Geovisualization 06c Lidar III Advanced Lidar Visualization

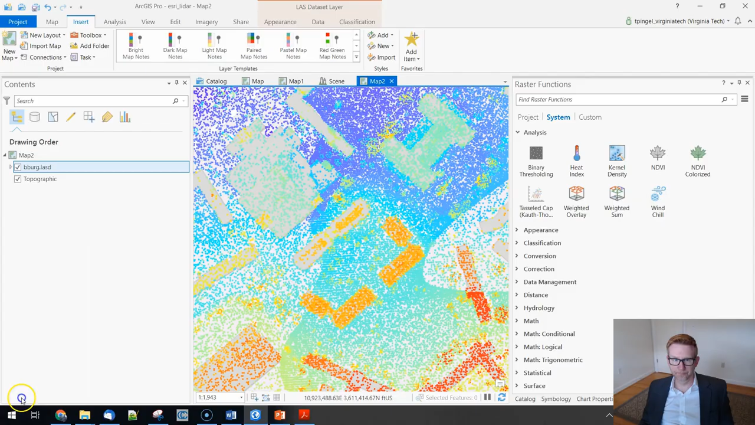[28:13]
So here's an example of that. Right clicking, bringing in last filters. We want to just apply the ground.
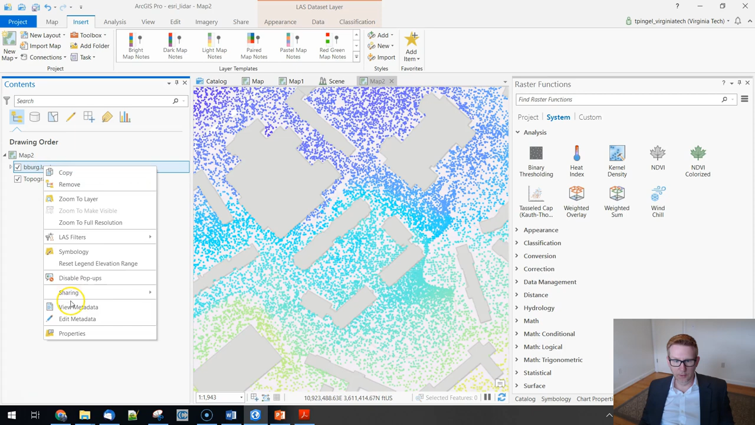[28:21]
You can see that those building points go away. Next to those, I've got, we've got just sort of the, I guess this is coming from the base map, but essentially the building footprints.
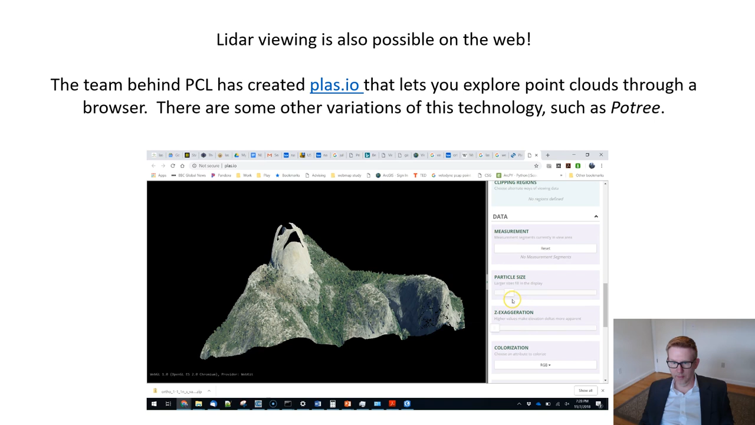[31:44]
In this case there are a few sample data sets that come on the webpage but you can actually open your own. You can manipulate the slider to add more or less density. You can change things like how the camera works, what the particle size is. So you're essentially imagining these things as either sort of spheres or little tiny squares and so you can change the size of those.
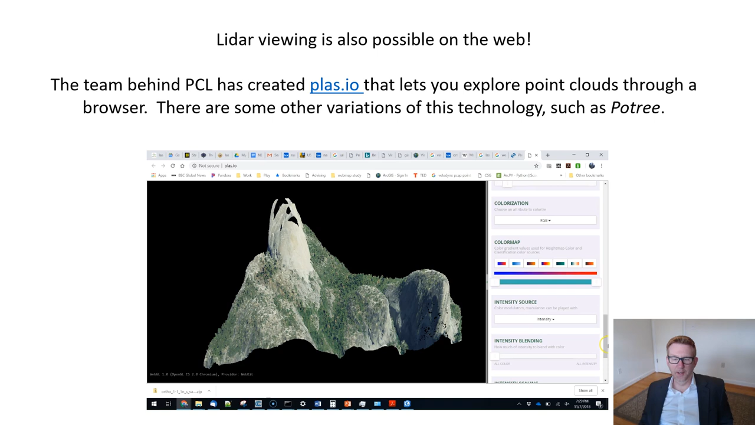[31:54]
You can change essentially the color maps.
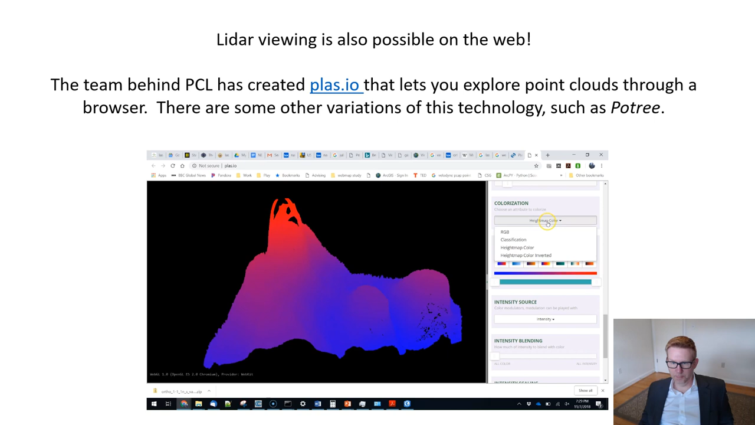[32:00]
You can use an RGB or you can use classification. You can define an intensity source. The intensity that comes off of a point cloud or LiDAR point cloud particularly can be weird.
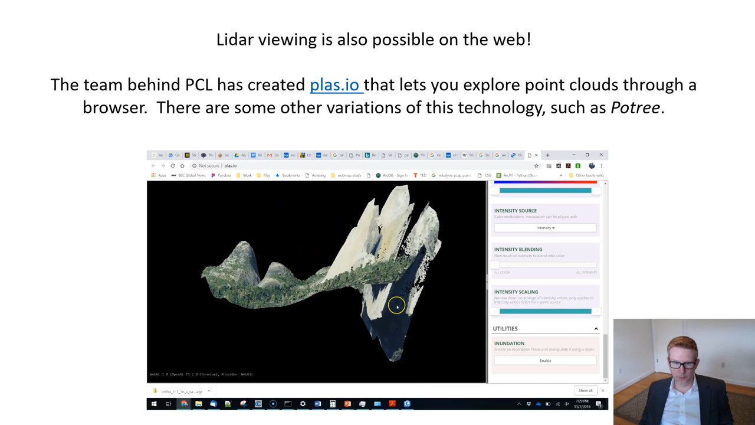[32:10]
So you can scale those values to make them kind of make a little bit more sense to enhance the contrast. So really nice toolkit. A tool that I use a little bit more often is Poetry.
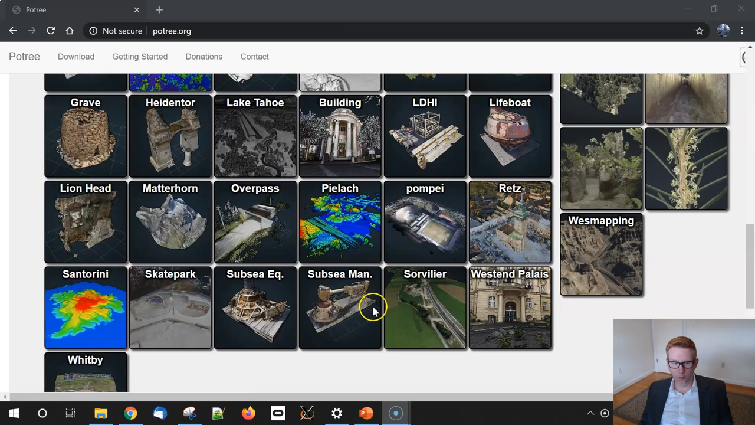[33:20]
We'll look at an example here.
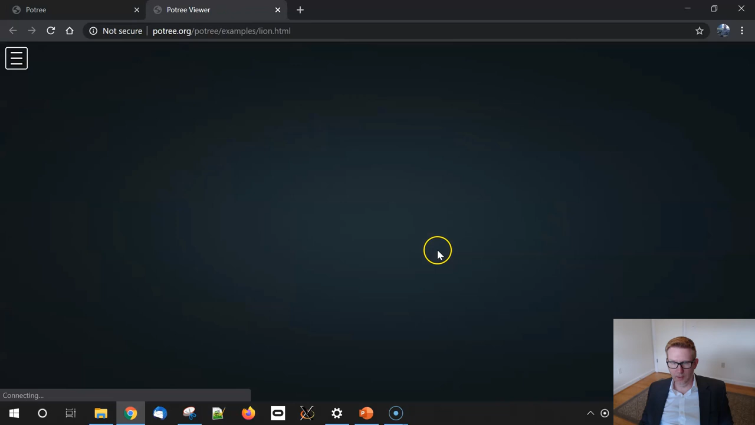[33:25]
This is a this is just a simple point cloud. It's not geospatial but it's a but it's a point cloud of a of a lion.
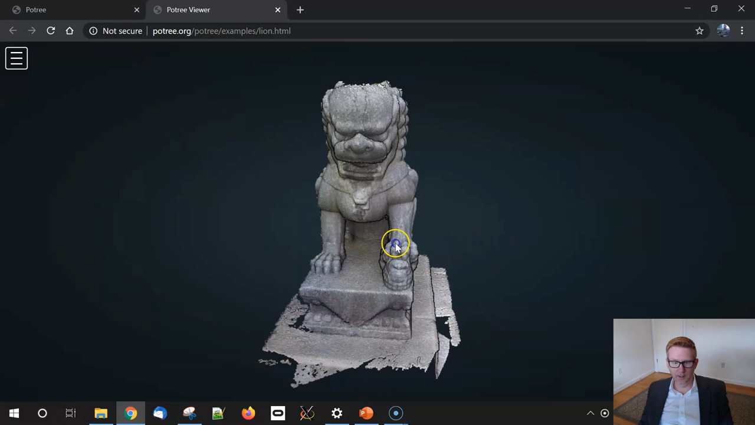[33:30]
Pretty neat looking. And here I'm just kind of looking through the options looking at the things you can do. You can make measurements directly on here directly in the browser.
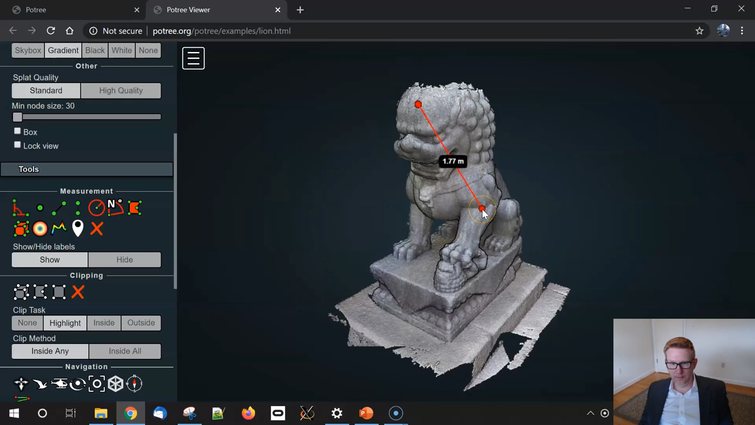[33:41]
There are angular measurements. You can define things like profiles and sort of see how that comes out on the resulting back end.
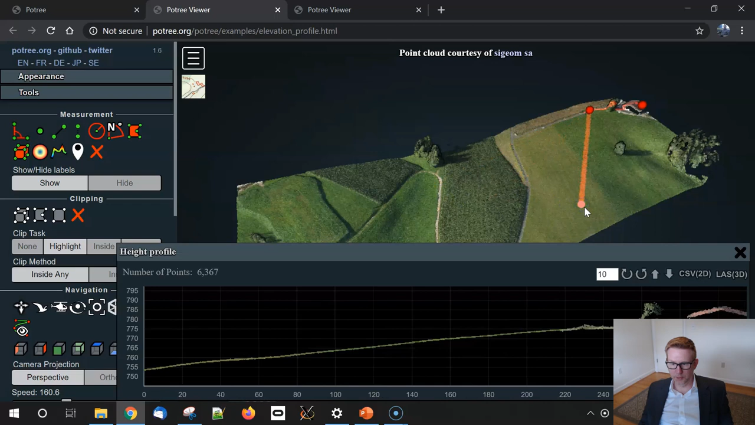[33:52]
You can do this with different kinds of color representation. So this is kind of a colorized version. But you can visualize by height.
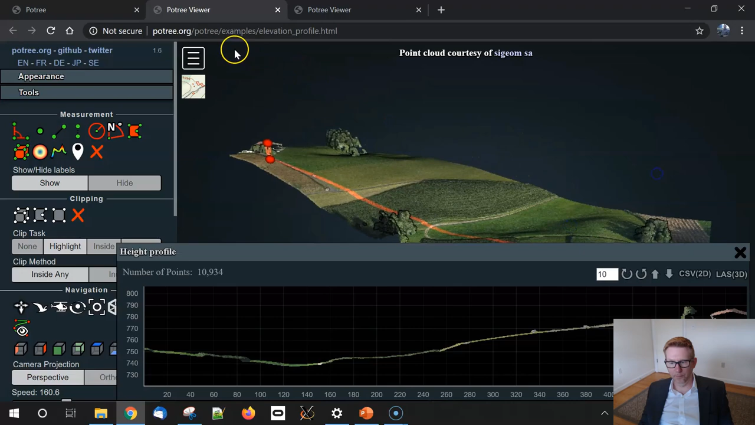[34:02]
A color ramp that corresponds to height if you want. Lots of really neat stuff. This is Entwine.